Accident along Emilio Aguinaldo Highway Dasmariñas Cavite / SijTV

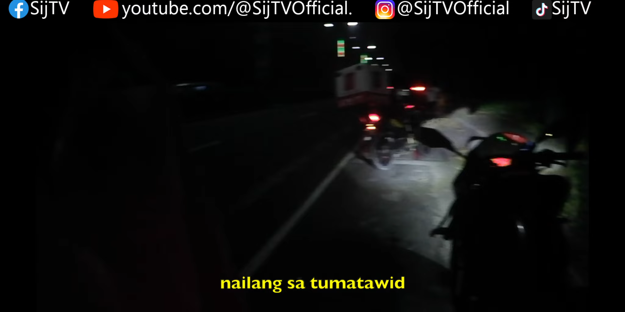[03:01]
Na ilang sa tumatawid kaya napap high preno ata siya pero di naman siya tumama sa may dumaan naman na ano eh.